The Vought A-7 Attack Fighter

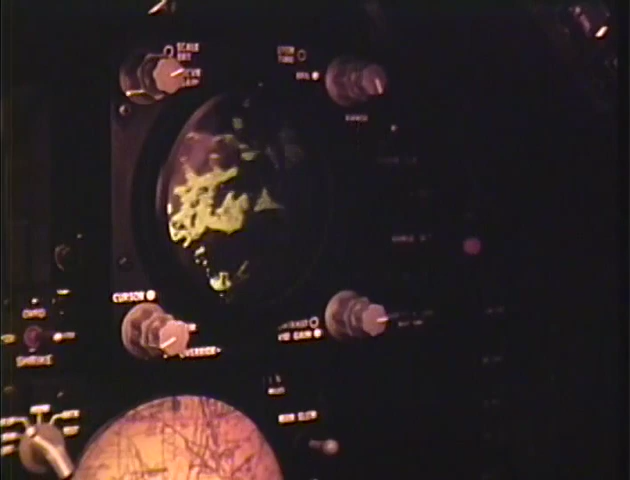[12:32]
The forward-looking radar provides data for two primary functions, weapons delivery and navigation.
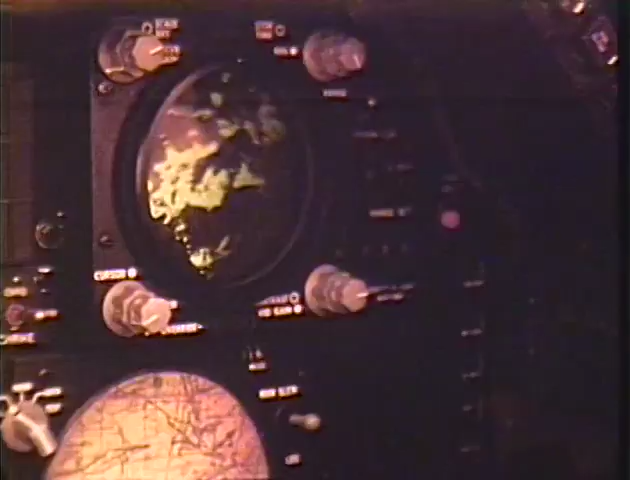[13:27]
and commits the system to automatic weapons release.